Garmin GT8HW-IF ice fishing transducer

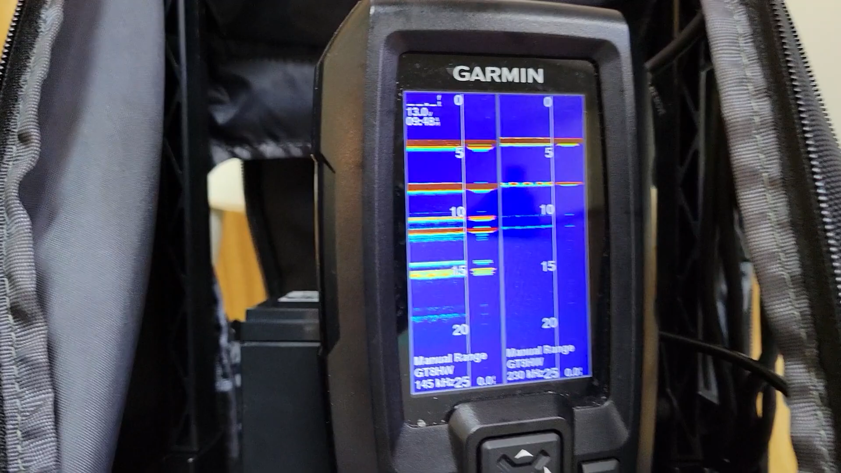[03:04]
Okay, and now you're running the two different A scopes with the two different frequencies.
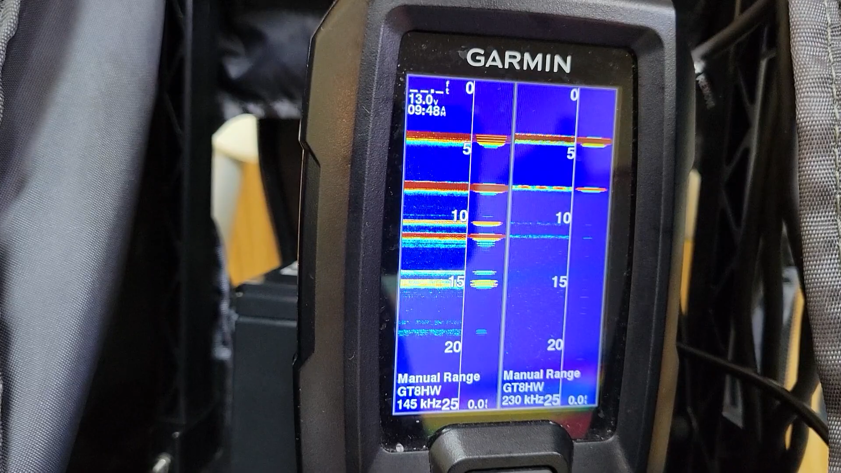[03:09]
Yeah, a couple other quick setups that they recommend for ice fishing is that you select
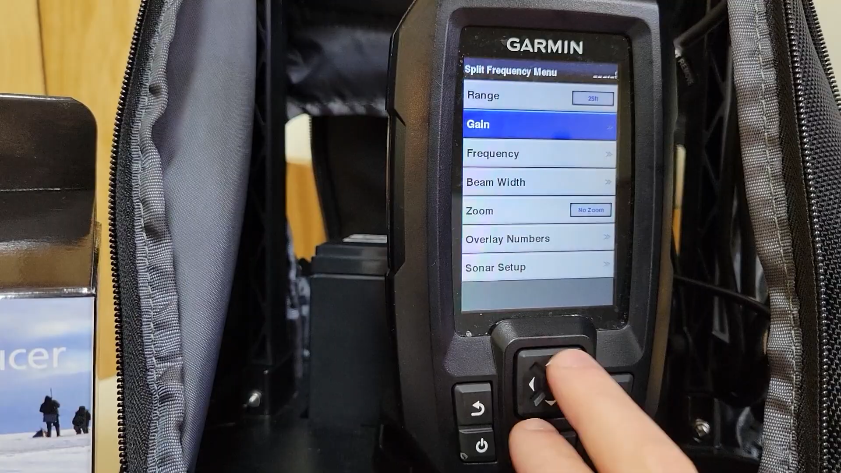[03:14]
manual bottom.
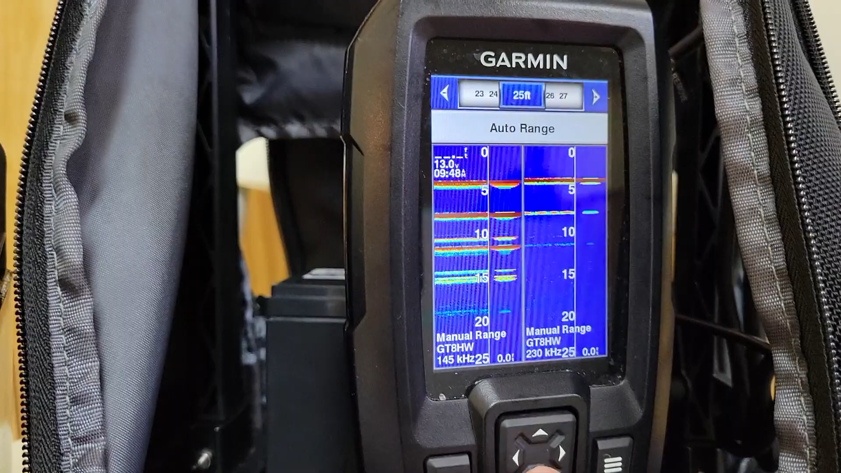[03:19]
So there is the auto bottom, but they say for ice fishing, best to start with manual.